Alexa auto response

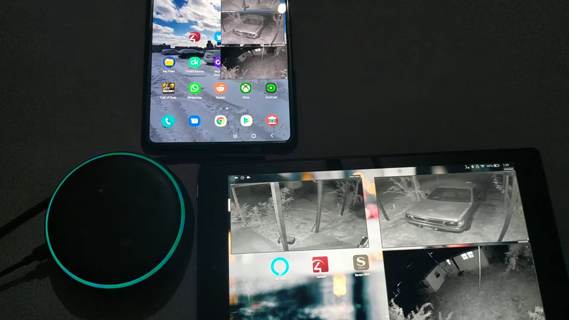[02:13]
So with this, Arden would have notified you if there was, but I have displayed the cameras anyway so you can see for yourself. As you can see,
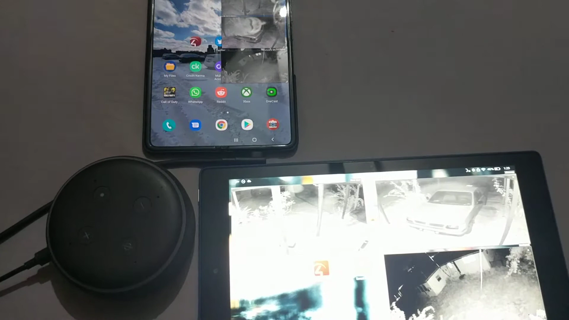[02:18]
cameras are displayed on both devices and also displays on the television,
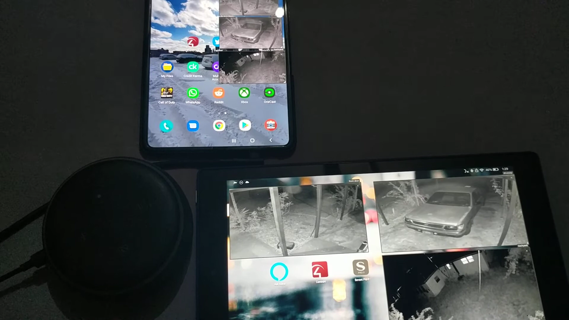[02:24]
so that it shows all three cameras and responds on the Echo. And after a matter of seconds, those will disappear. Or you can do simple voice commands like Alexa, Control 4.